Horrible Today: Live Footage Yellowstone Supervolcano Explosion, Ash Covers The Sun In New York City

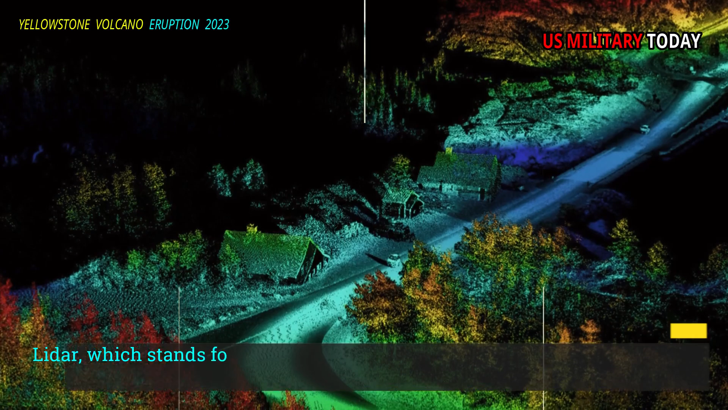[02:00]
LIDAR, which stands for Light Detection and Ranging, uses sensors typically installed on airplanes to survey large areas.